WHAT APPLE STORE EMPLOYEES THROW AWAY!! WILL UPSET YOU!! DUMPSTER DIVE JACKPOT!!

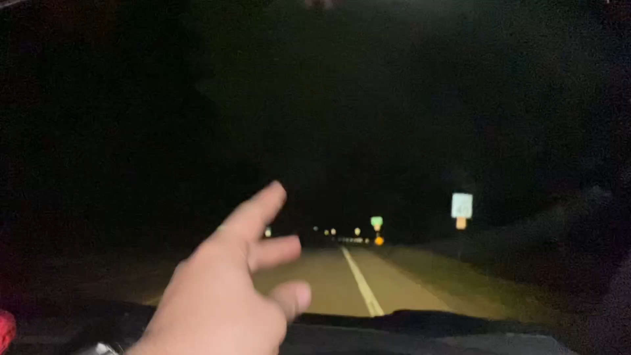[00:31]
Yeah, so I'm super excited, guys, and we're gonna go see what we find tonight. So we'll see you guys in a bit.
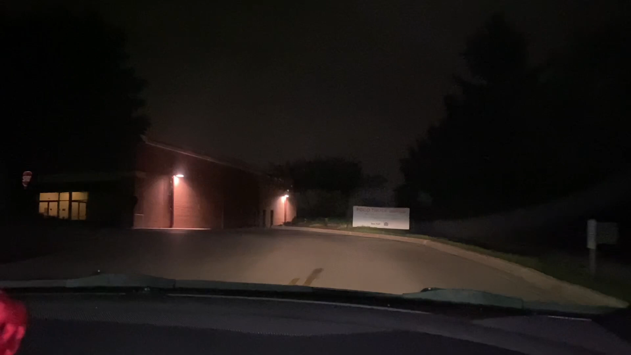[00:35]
All right, guys, so we are here arriving at the Apple Store, guys. What do you think, man? I'm just hoping that there's no security guards today.
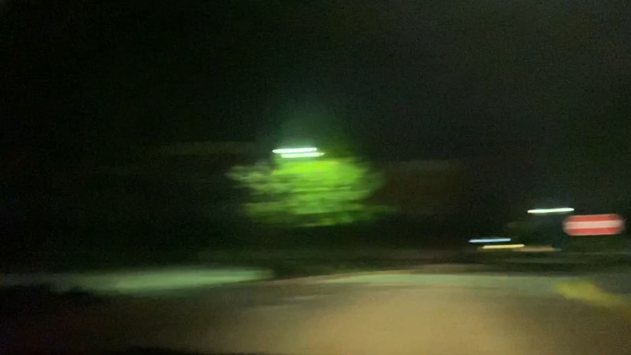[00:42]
Let's take a look, guys, see what we got so far. And guys, surprisingly, the temperature dropped. It's literally freaking 46 degrees, guys, and it is 2 in the morning. Coast is clear so far. All right, let's check it out, man. Let's hope it stays that way. See anything? Anything, nothing, man. Well, that's a first.
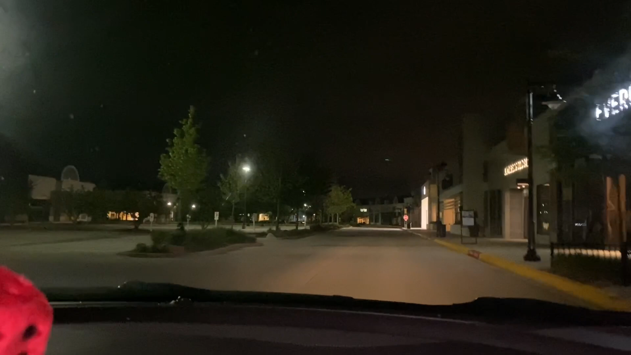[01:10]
As always. Isn't it crazy, man? We should do like a montage of like the Apple Store, like in every video, how it like progressively changed.
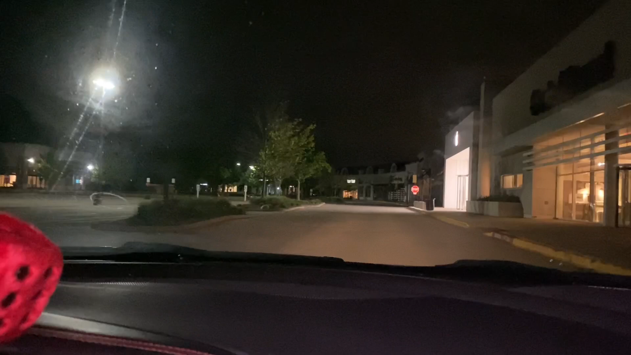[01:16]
Yeah. When it used to be like all the way over there, now it's like right here. But guys, just take a look at this right store, guys. It's just insane how they like have that store.